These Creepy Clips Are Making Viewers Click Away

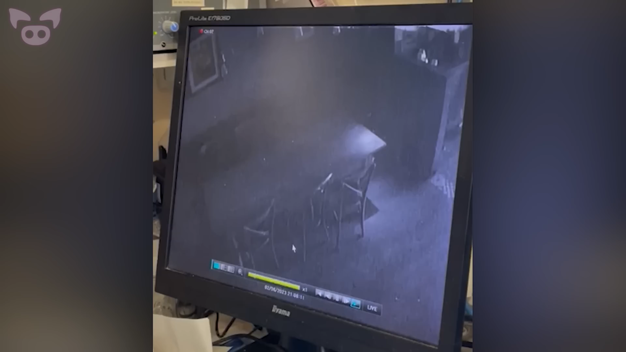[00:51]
After a thorough check of the property, no evidence of a break-in was discovered. So they reviewed the in-house cameras to see if anything was captured. Take a look. It's a little after 9 p.m. and an unidentified shadow zips past the view of the camera.
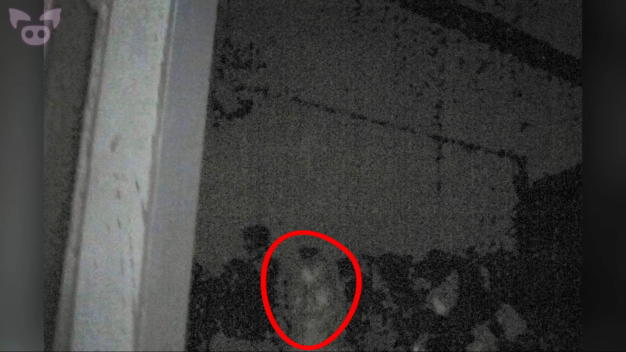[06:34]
The user has shared these bone-chilling images with friends and family, all of whom agree the figure resembles a woman with bangs fixated on the camera.